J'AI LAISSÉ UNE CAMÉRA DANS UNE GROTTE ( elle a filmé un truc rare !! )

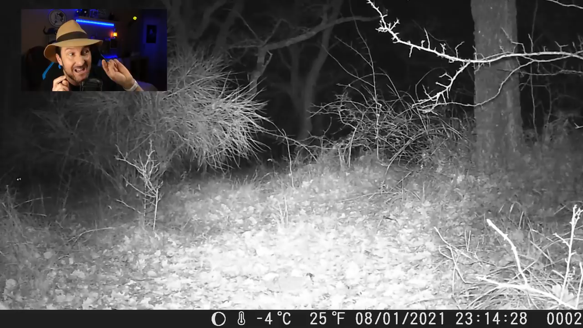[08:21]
Regardez également sur la gauche, il y a une autre paire d'yeux. Et ça, c'est assez flippant. Ils ne clignent pas, ils observent la clairière en silence. Moi, ça m'a fait flipper. Je ne sais pas du tout ce que c'est cet animal. Regardez, le renard a fait le tour et il revient par la droite. Il est très craintif. C'est un très joli renard ou une renarde, je ne sais pas. Alors, il essaie d'approcher, mais voilà. Il y a quelque chose de nouveau, une odeur suspecte.
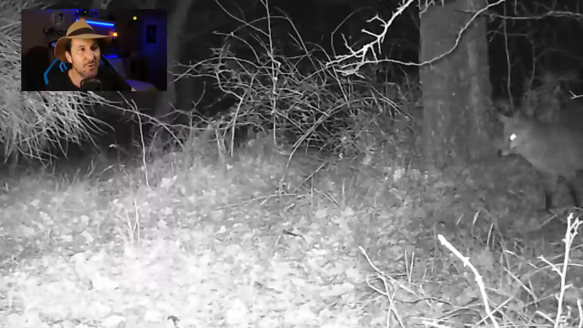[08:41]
Ça va pas, il repart. Mais on va regarder à nouveau la paire d'yeux qu'il y a sur la gauche, parce que moi ça m'intrigue beaucoup.
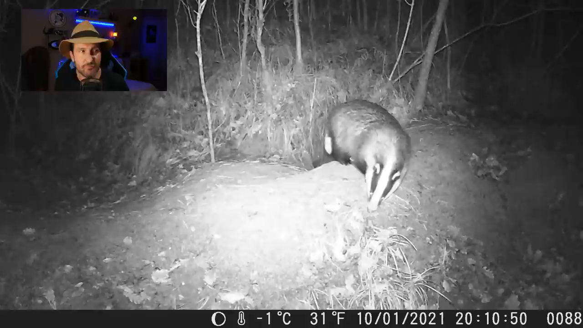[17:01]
C'est fou parce que je les ai jamais vus sortir des trous, on les voit toujours après coup. Et bon, la caméra a une petite latence pour se déclencher. J'adore ces animaux, celui-là je pense que je l'avais jamais filmé, il est très beau avec son pelage et tout, caractéristique. C'est un animal qui ressemble beaucoup aux chiens je trouve, ils ont une attitude un petit peu canine avec la truffe, avec leur posture. Ça fait beaucoup penser aux chiens, mais ce ne sont pas du tout des chiens, c'est pas du tout la famille des chiens, c'est vraiment caractéristique les blaireaux. Ce sont notamment des plantigrades, c'est-à-dire qu'ils marchent sur la plante de leurs mains et de leurs pieds, un petit peu comme les ours, et comme nous également.
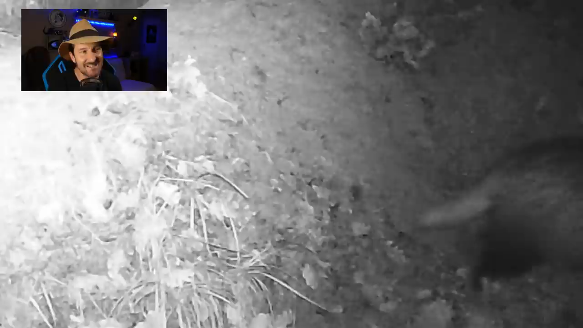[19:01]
Et ça je pense que c'est... On a affaire à une femelle. Et regardez, on a Monsieur Renard également dans le coin. C'est vous dire qu'il y a vraiment beaucoup de monde qui a fait pipi également. Alors là en l'occurrence c'est un mâle hein. Et c'est vraiment un lieu où tout le monde marque son territoire visiblement. On a eu le blaireau, le renard, à nouveau le blaireau à 6h56. Et c'est la fin de cette activité intense, il y a vraiment un embouteillage d'animaux dans ce coin.
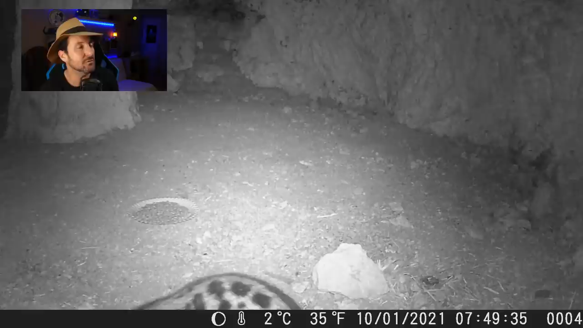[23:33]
Alors cette genette, elle nous a rendu visite le matin, le lendemain matin de mon dernier passage, et apparemment elle a ses habitudes dans cette grotte. Donc voyez, elle fait le tour là, elle est un petit peu intriguée par la caméra. Voilà, regardez, on la voit super bien. J'adore, j'ai fait vraiment de très belles images, j'en suis très très content. Alors elle vient sentir des croquettes, ce qui est marrant, c'est qu'elle les touche pas. Je pense que c'est un animal qui a ses habitudes, tout simplement. C'est un animal qui n'a pas de nid à proprement parler. Ces animaux qui changent souvent d'abri. Ils dorment dans des arbres, surtout le jour. Et la nuit, ben, ils sortent, ils vont chasser des mulots, des souris, des petits insectes.
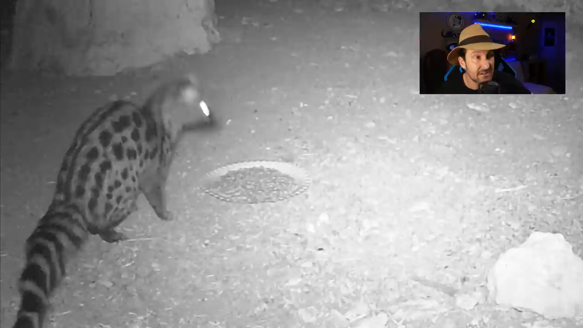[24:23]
C'est très rare, c'est très difficile à observer, puisqu'il y en a très peu déjà. Et puis, voilà, c'est vraiment dans des milieux très très très particuliers, du genre une grotte, le fin fond d'une forêt. Ils sortent que la nuit, et faire des images d'un animal pareil, c'est fou. Sur le coup, je me demandais vraiment ce à quoi j'avais à faire. J'ai dû faire un petit peu mes recherches. Je pense qu'elle était là dans la grotte pour de bonnes raisons, c'est-à-dire c'est l'animal qui venait peut-être s'y reposer.
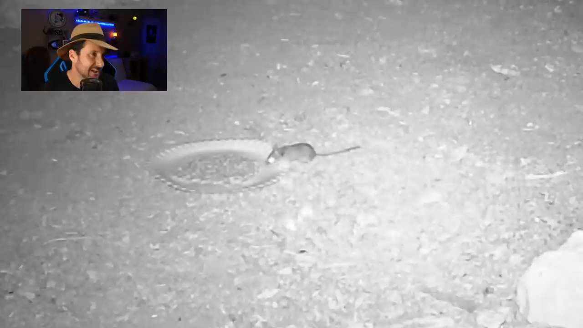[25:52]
Retour sur les souris au sol. Et alors, vous allez voir, je me suis attardé sur ces images. Je vous ai pas tout mis, je vous en ai enlevé plein, hein, parce que c'est incroyable. Mais il y a eu vraiment des scènes géniales. Alors, elles observent, elles sentent, elles tournent autour, elles se disent, faudrait pas qu'il y ait une autre assiette, on ne sait pas. Regardez, il y a un mystère également. Alors, ça, c'est important. Le 14 janvier à 22h23, il y a l'assiette. Et à 22h27, il y a l'assiette avec une souris et des cailloux dans l'assiette. Alors ça, c'est un véritable mystère que je n'explique pas, j'ai mes théories. On va revoir les images. À 22h23, il y a des croquettes.
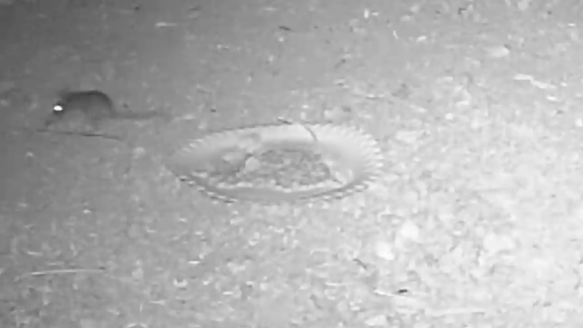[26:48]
Mais à la fois, ça va très vite, hein, des cailloux qui tombent du plafond. On regarde la suite. Là, on a deux souris en mode furtif. Alors, je parle de ces deux souris parce que je pense que c'est un couple, puisque je ne verrai jamais plus de deux souris. Je pense qu'ils sont toujours les mêmes. Et j'adore leurs petites attitudes. Ces petites souris qui se mettent sur leurs petites pattes arrière en mode observation. Là, moi, j'adore ça. C'est trop mignon, ces animaux. Bon, surtout que là, elles font pas de dégâts. Hein. Elles sont dans la nature, elles sont dans leur environnement. Alors, ce qui est marrant, voilà, elles viennent manger toutes les deux. Et vous allez voir, on va avoir droit à des scènes hyper attendrissantes, comme là, regardez.
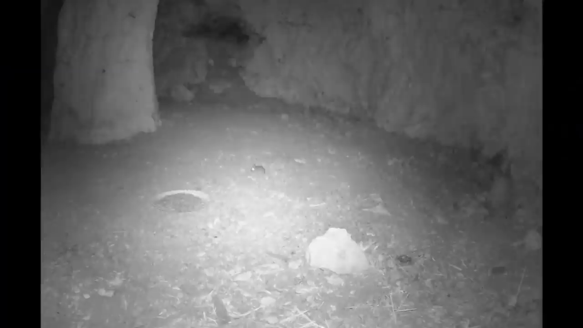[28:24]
Regardez ça, c'est assez incroyable. Alors, il n'y a que deux souris. Je sais qu'on les voit partout, on a l'impression qu'il y a une armée de souris. Mais regardez l'assiette comme elle se vide. Voilà, les cailloux viennent d'apparaître. C'est un truc de fou. Moi, j'adore. Je me suis amusé à faire ça parce que vraiment, elles s'en sont foutues plein la pince. Elles se sont pété le bide.